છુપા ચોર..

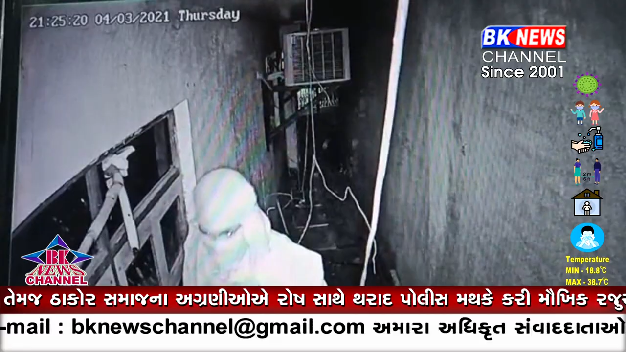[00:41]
जोके जिअरडी हम्गाल आवी जता चोरी थायानी बनक लागी हती अन्य पोलीस ने जान करवा मा आवी हती जेंदरगेत गटनास्तरावे
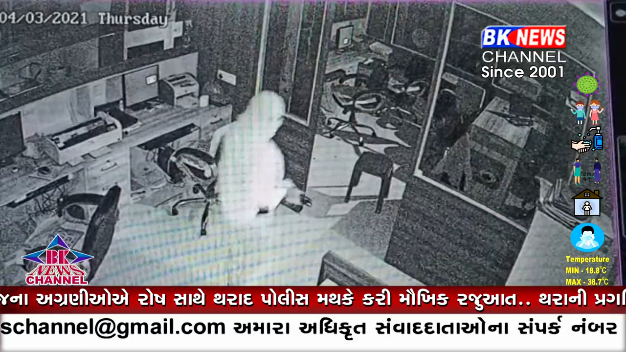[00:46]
पोलीस आवी जता चोर बैंक मा छुपाई ने बैठो होतो जयने सोधी काडी जड़पी पाडवा
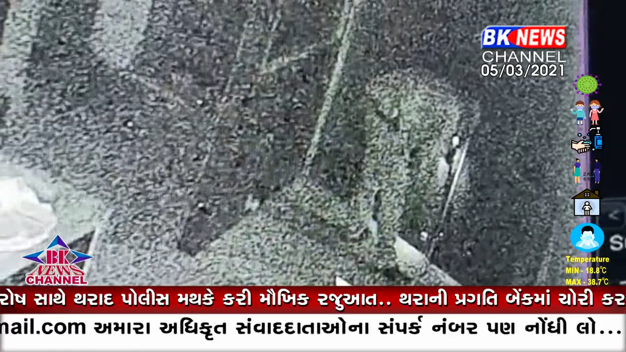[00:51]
मा आव्य होतो चोरी करवा माटे आवेल आसक से किटली जग्याय चोरी करी चे ते अंगे पोलिस आगणी तपास करी रही चे